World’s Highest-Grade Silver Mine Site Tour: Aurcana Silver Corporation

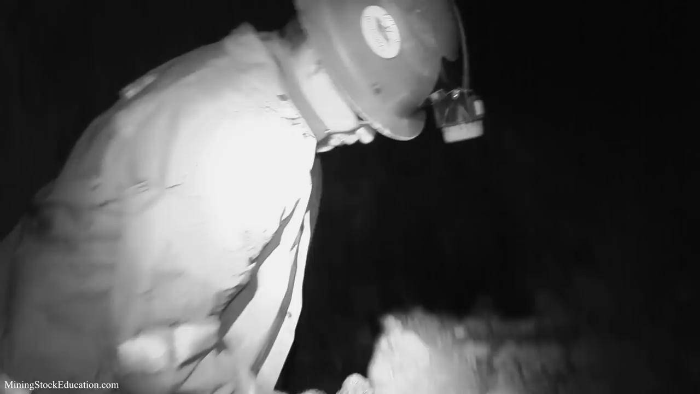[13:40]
I really wanted to get a good feel for this, for this vein.
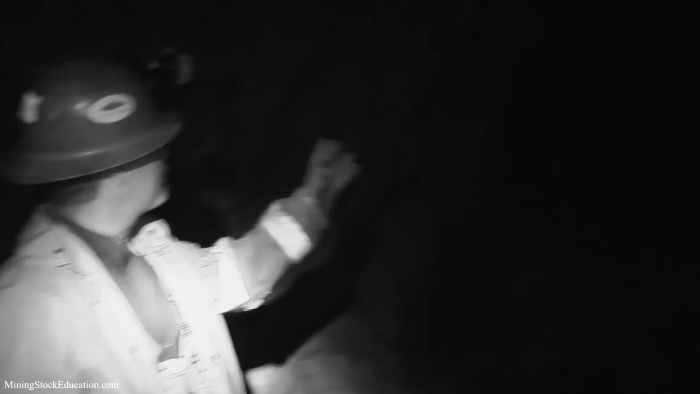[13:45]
So, I've had the miners take a couple rounds on both sides of this, where it, where it's cut by this, uh, cross cut.
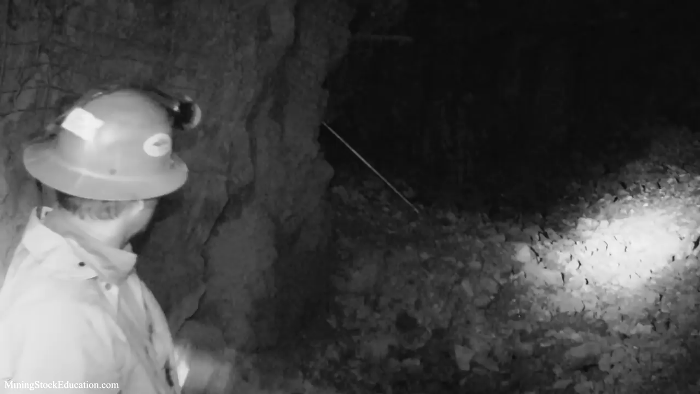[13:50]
Well, just up here, you're going to see some really, a really good example of what the vein looks like when it, uh, when it's heavily mineralized.
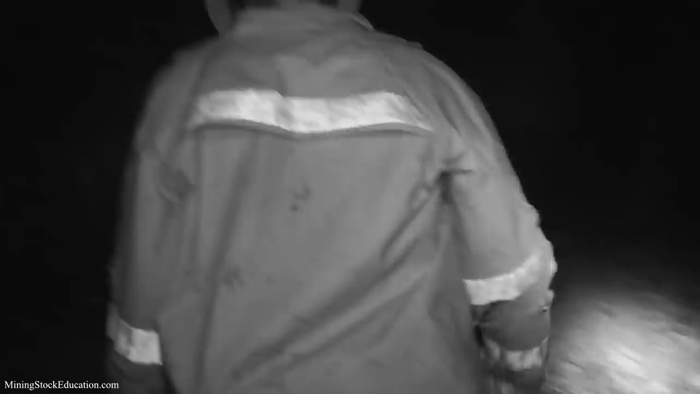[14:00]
It's pretty normal for this vein. Run like this.
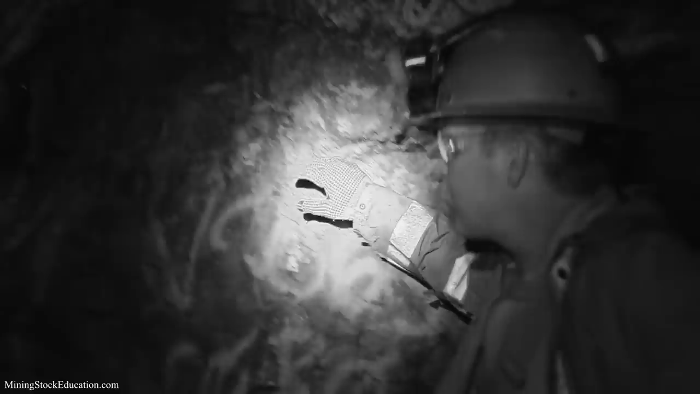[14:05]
Pretty much all the minerals of interest to us are in that face. We have some good sphalerite pink.
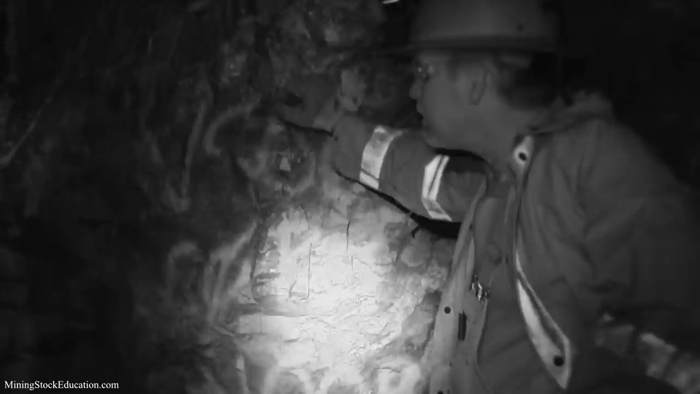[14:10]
This is brown, browner material. We've got, obviously, have the very bright and shiny galena, the lead minerals. You'll see some tetrahedrite, which is a dark gray, running and, running through here.
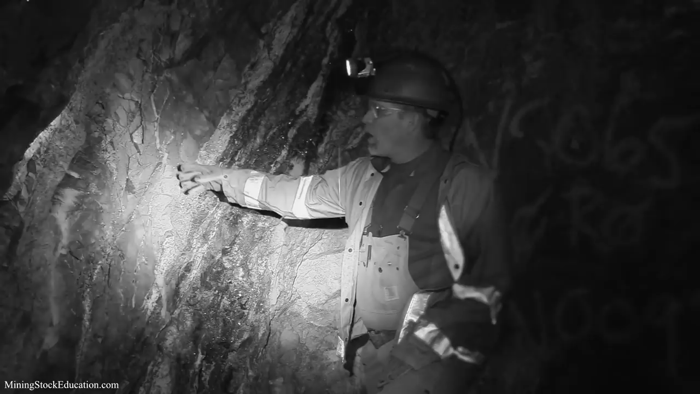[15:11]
is a structure that runs inside or alongside a dike. So you can see this here. This is the dike, which is very different from that over there. This is the San Juan Tuff.
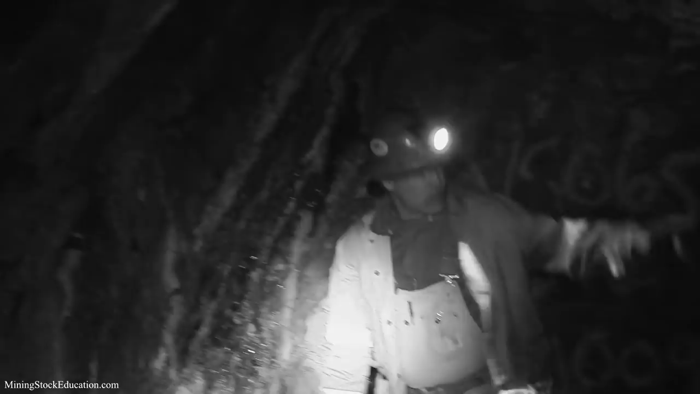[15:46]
As you go over to the other side over there, it's going to run even wider. And there's actually two mineralized zones on this side.
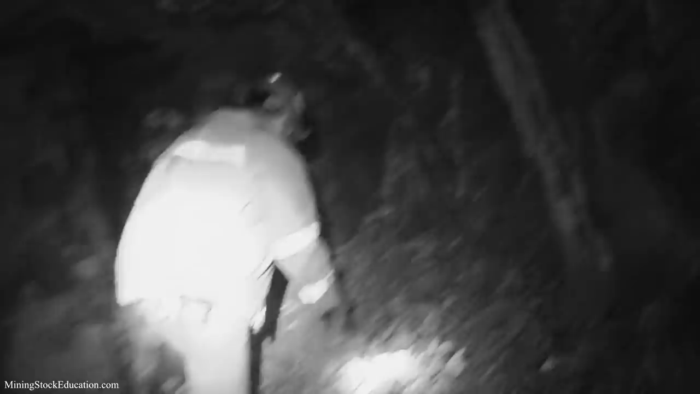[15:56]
There's this one over here, which doesn't, doesn't look very good. It's mostly full quartz.
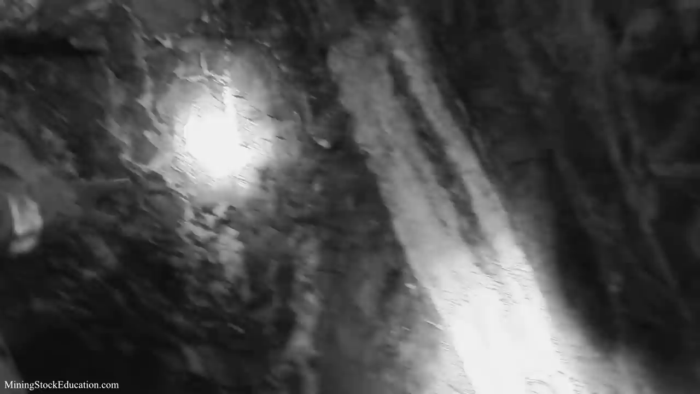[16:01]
Uh, but on this side, then you can see the vein structure here and it averages about a foot and a half wide on the average on this structure.
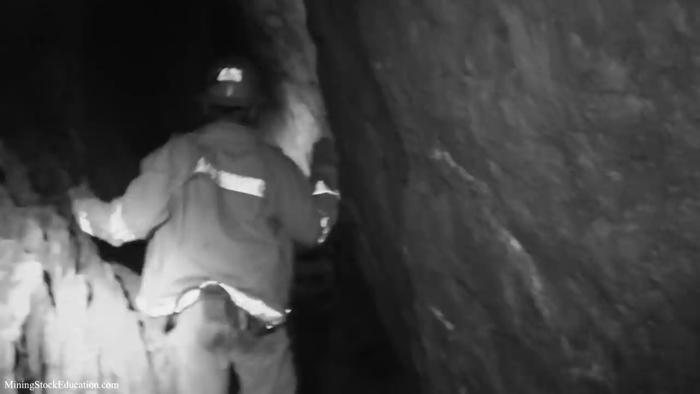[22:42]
We're about 220 feet down the stoke. And you can see the slusher bucket right there. So that's the bucket that is used to move the ore back and forth pretty, very conventional. Technology's been around for many, many, many years, longer than I've been alive.
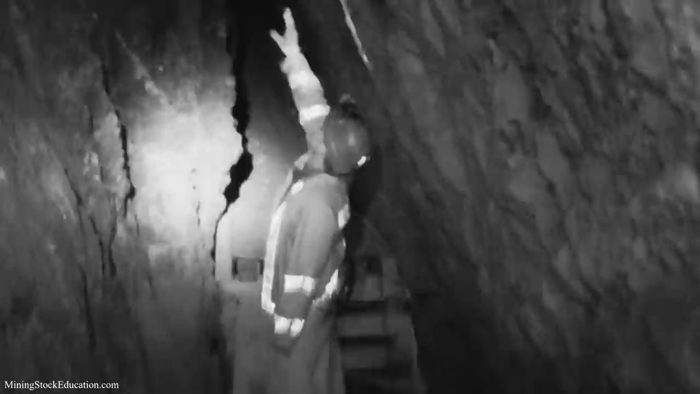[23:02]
Uh, but we're starting to get into where the vein starts getting, uh, strongly mineralized with galena and tetrahedrite. It's very narrow here, but as you can see, even though we're very narrow ahead of us, we've been able to mine this vein down to less than, uh, less than a foot with the resume shot. And you can see very little dilution. Here's the waste portion of the shot that still needs to be shot.